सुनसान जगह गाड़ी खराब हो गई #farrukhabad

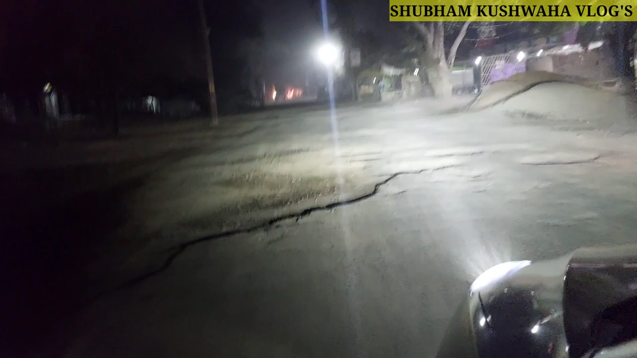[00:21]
ये देखिए ये गड्ढे हैं, ये अब आप गड्ढे देखिए।
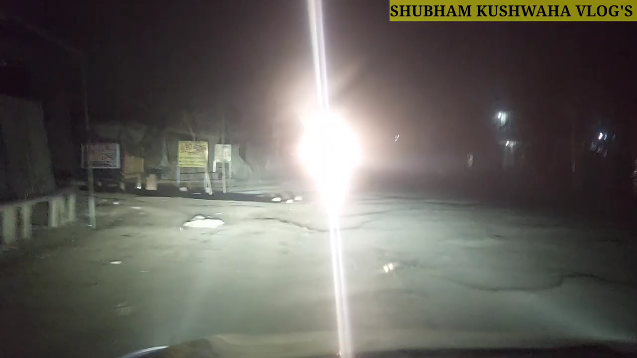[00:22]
और मेन रोड है, मतलब हमें और कोई ऑप्शन नहीं है कि हम कहीं और से जा भी सकते हैं? नहीं भैया, नहीं जा सकते।
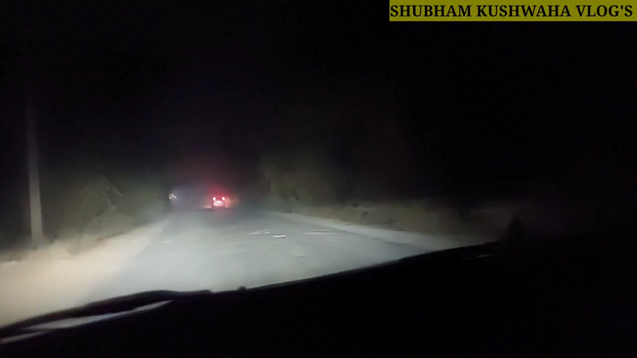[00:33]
अब हमारा रोड की वजह से हमारी गाड़ी में नुकसान हुआ, ये हो रहा है।